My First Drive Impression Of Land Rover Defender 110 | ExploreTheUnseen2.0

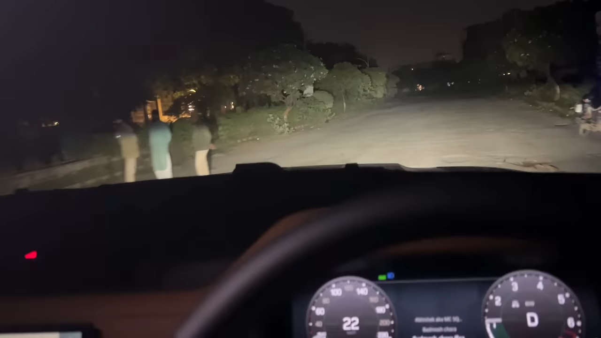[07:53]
गजब ही फील है यार। और इसका लाइट कितना अच्छा है यार, लाइट का थ्रो बहुत अच्छा है यार, बहुत अच्छा है, और स्पीड में बढ़ते ना तो ऐसा लगता है कि हाँ फील थोड़ी सी बूस्ट मार रहा है भाई,
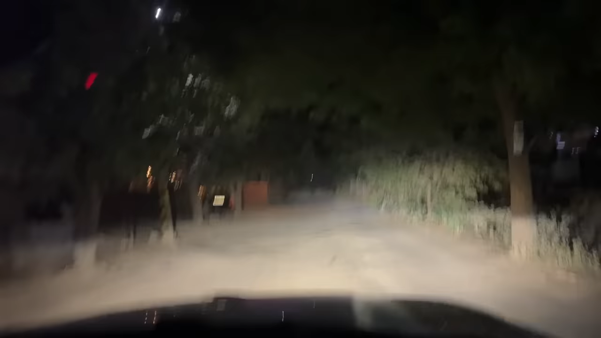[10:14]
भाई फिलहाल मैं गोल्फ कोर्स रोड पे और सीरियसली यार मतलब अब मैंने तो ज्यादा नहीं चलाया थोड़ा सा बहुत हल्का हल्का लेकिन ऐसा ना फील ही नहीं हो रहा है कि गाड़ी एक्चुअली ऑन भी है।
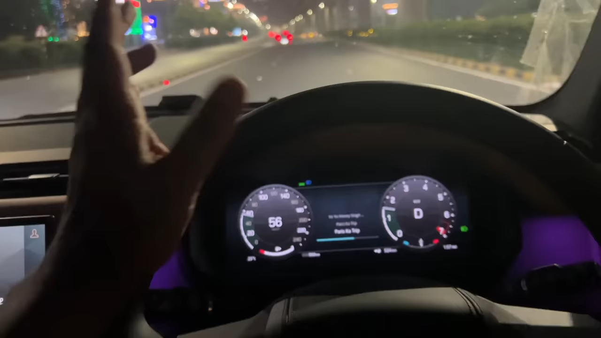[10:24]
बगल से ना एक दूसरी गाड़ी गई तो मुझे ऐसे करके देखना पड़ा हाँ कौन ऐसी वाली फीलिंग आ रही है।